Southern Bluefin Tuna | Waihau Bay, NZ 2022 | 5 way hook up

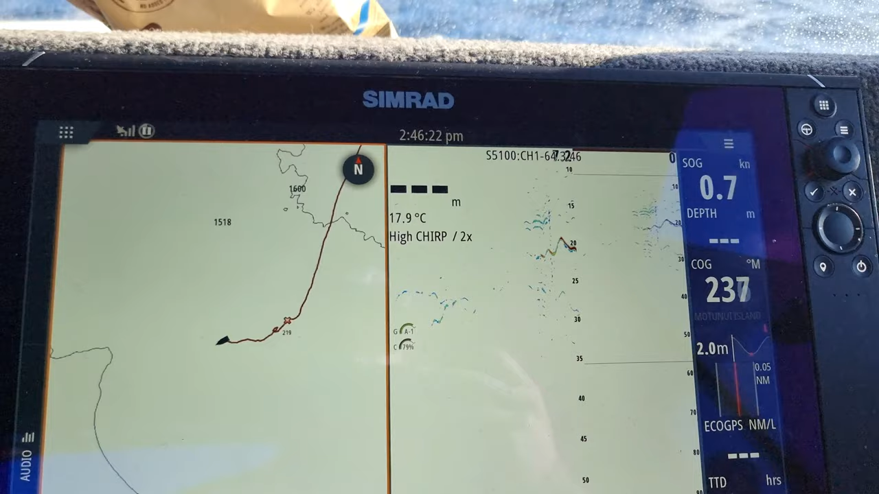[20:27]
On screen: water 17.9°C, speed 0.7 kn
Oh, look at that. It's up in the 20.
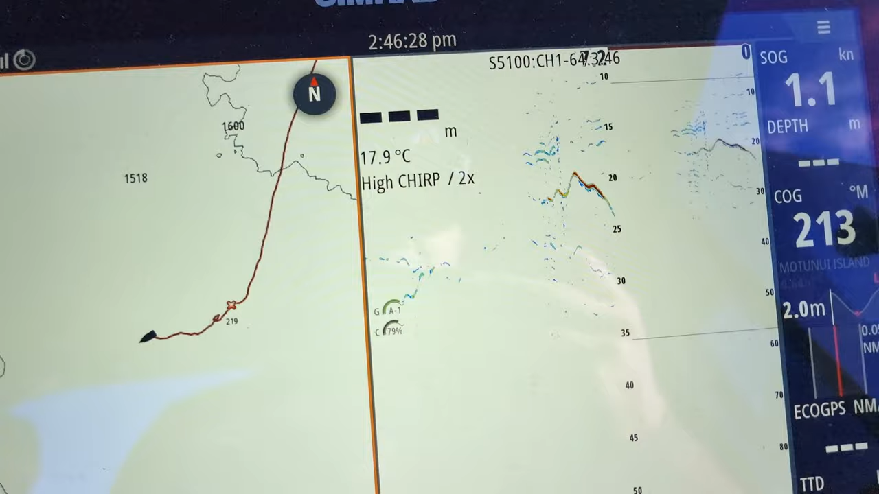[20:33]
On screen: water 17.9°C
Oh, that's a fish. Yeah. Oh.